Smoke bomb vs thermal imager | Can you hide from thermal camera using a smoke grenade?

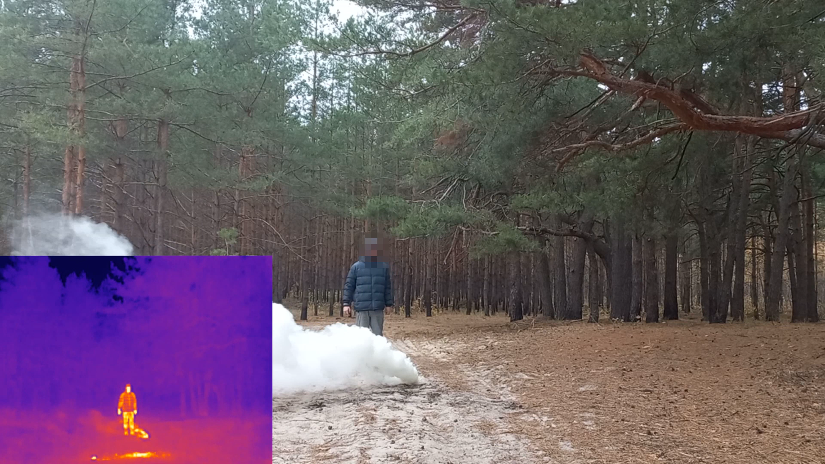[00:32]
This one is relatively large, containing 500 grams of smoke composition. Visually, the smoke looks great. It can easily conceal you, but the thermal image shows how poorly it masks you in infrared. The smoke is completely transparent to infrared. Even close to the smoke bump, where the thermal image can see hot gases, they are still completely transparent. So, this smoke bump can't hide you from a thermal image, no matter how big it is. Next, let's try potassium nitrate paraffin wax smoke bump.
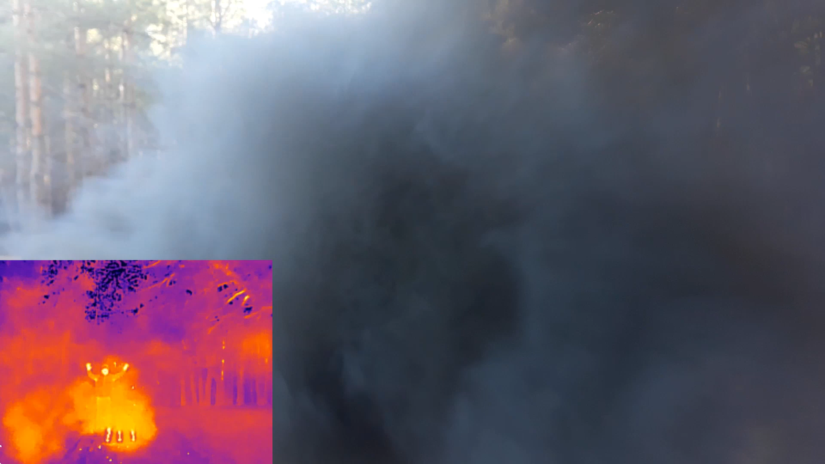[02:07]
and can provide you some infrared concealment if it's dense enough.
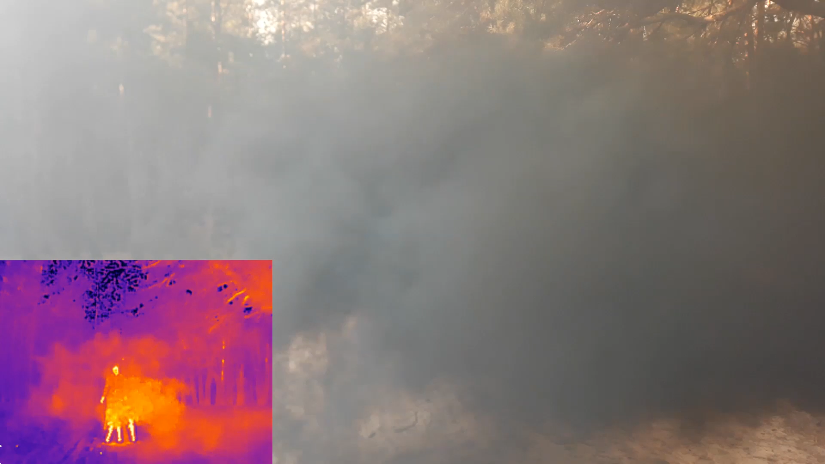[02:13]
I tried larger and faster smoke bombs.
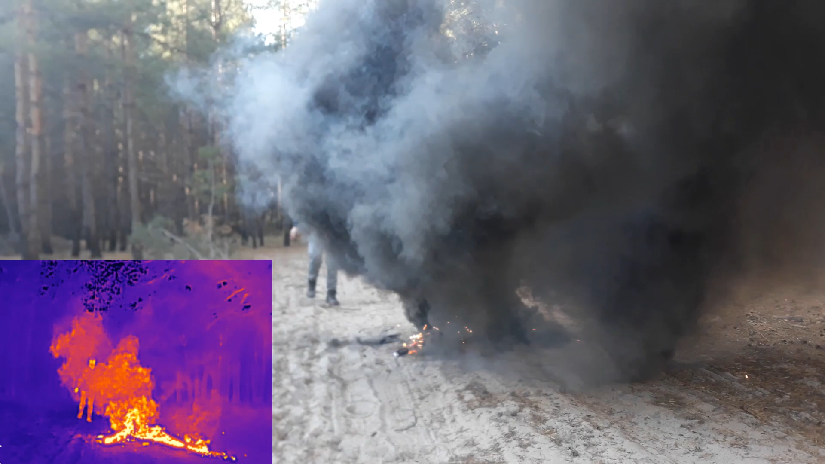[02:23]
Some moments showed complete concealment from thermal imager. I can call this a success. I tried even bigger smoke bombs, but they weren't as effective as I hoped. When I watched the thermal camera footage, I was disappointed.